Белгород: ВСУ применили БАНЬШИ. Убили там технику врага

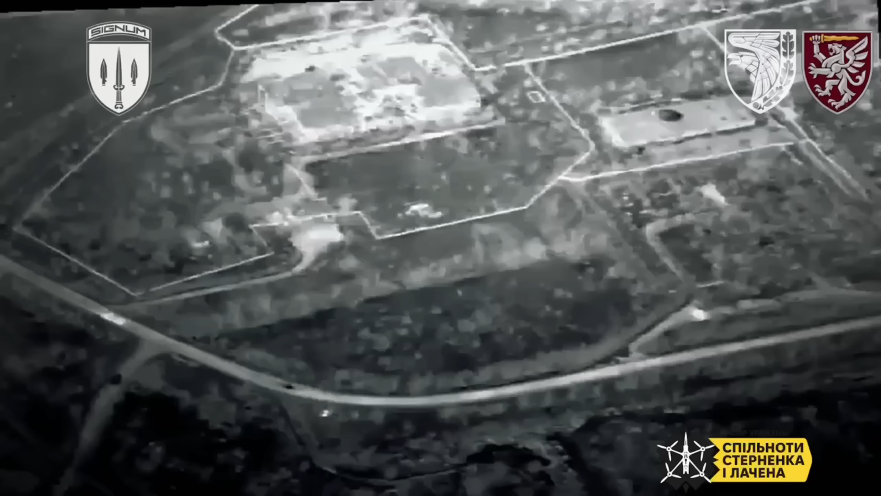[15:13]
Здесь нужно обратить внимание, что на Бахмутском направлении украинцам удалось поразить еще одного Франкенштейна, вторую по счету за последнее время, ну и вообще за все время установку РБУ-6000.
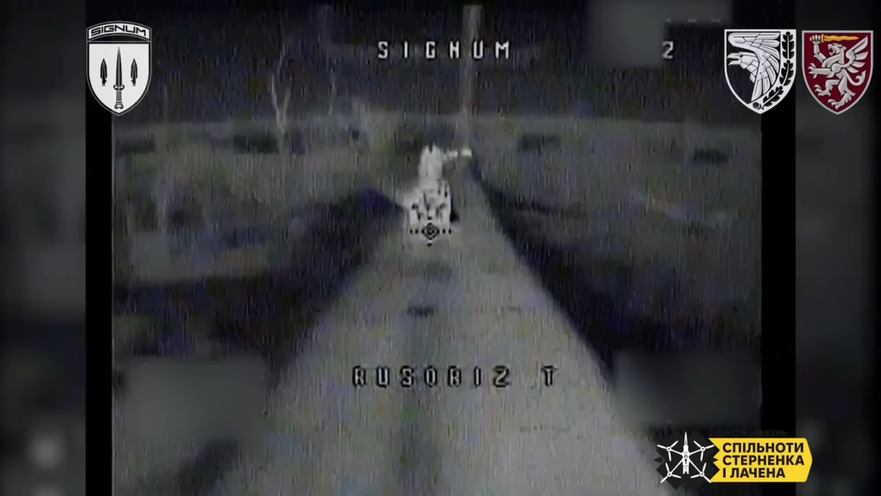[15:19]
Это бомбово-реактивная установка, которая была снята с российских кораблей, где она абсолютно бесполезна.
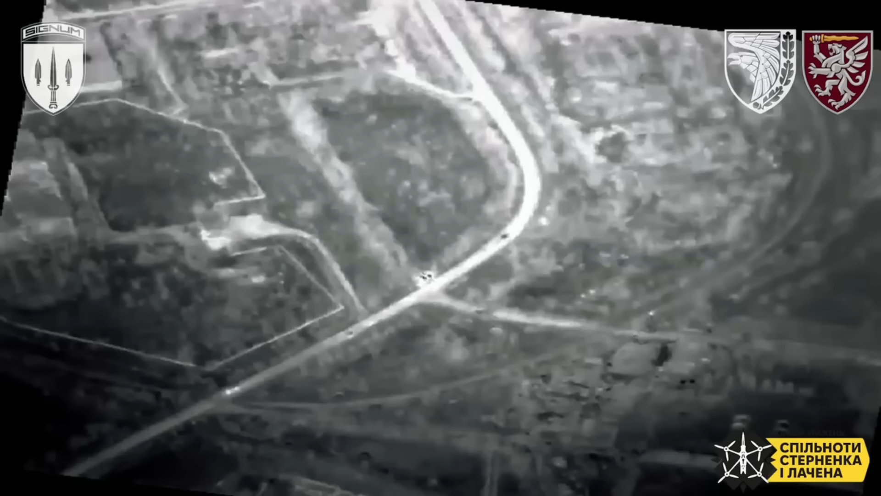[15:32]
И, соответственно, установлена на специальные грузовики или тягачи.
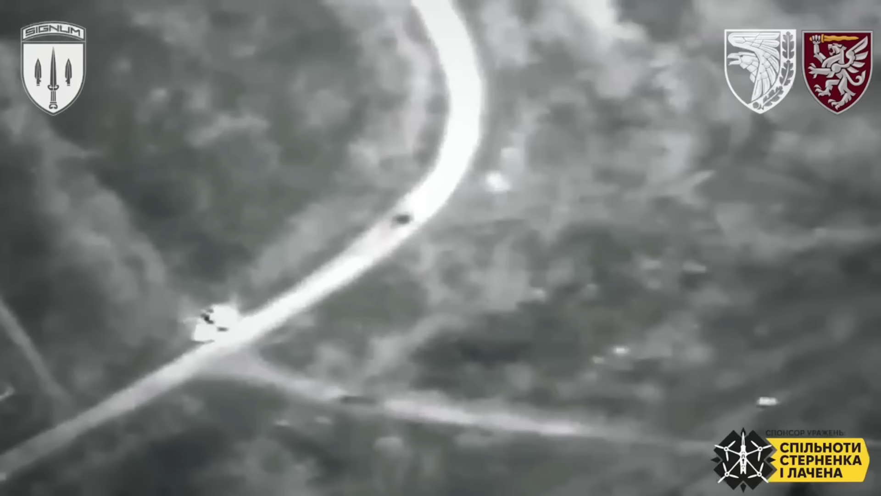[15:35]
Вот как раз вот по такому тягачу во время его движения попал в пиве Камикадзе.
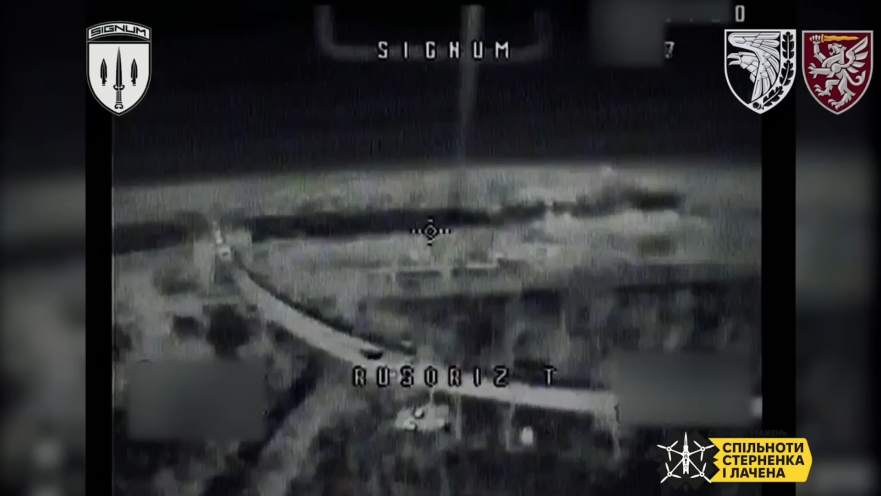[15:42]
Произошел мощный взрыв, и взрыв тут объясняется тем, что,
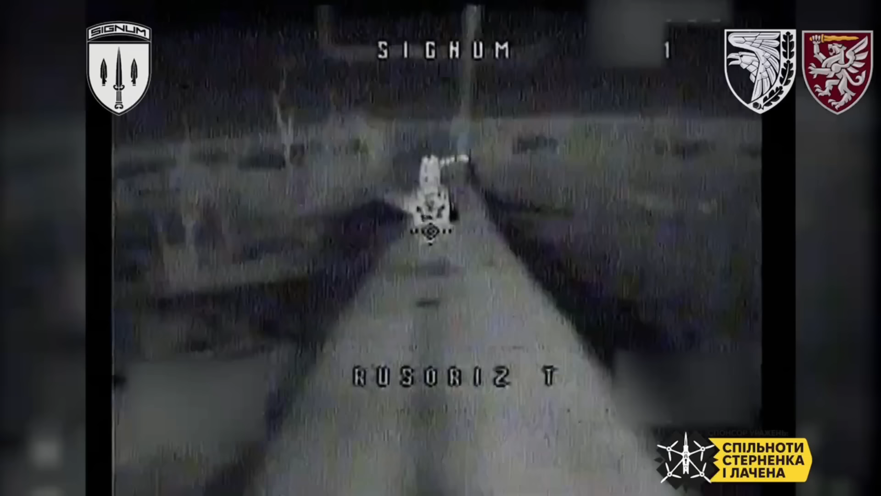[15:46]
опять же, как и в прошлый раз, вот эта РБУ-6000 была под завязку загружена. Благодарим воинов 93-й отдельно механизированной бригады,
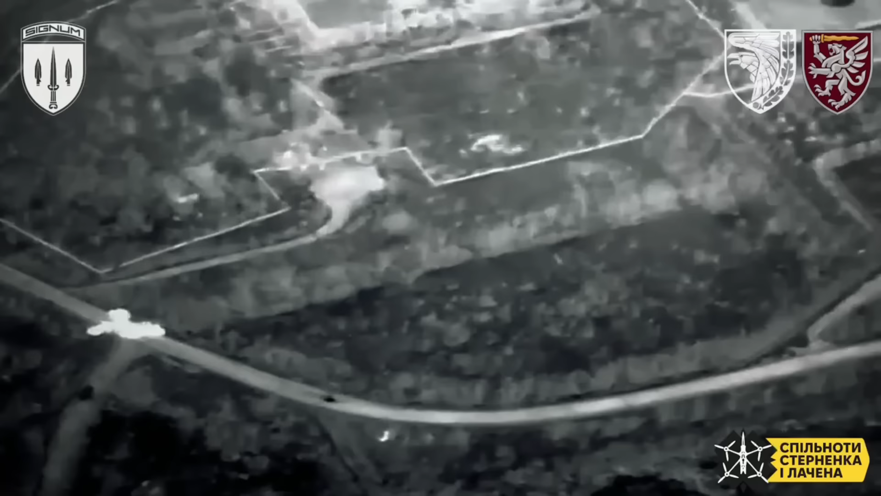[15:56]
а также 80-ю бригаду украинцев.
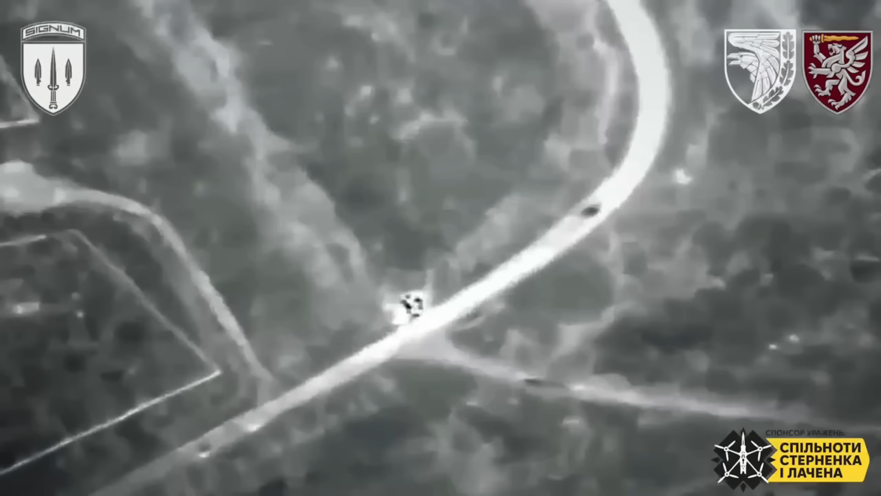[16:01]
Они в координации друг с другом смогли поразить вот эту важную установку. Ну что ж, друзья, вот такие новости, новости, которые показывают.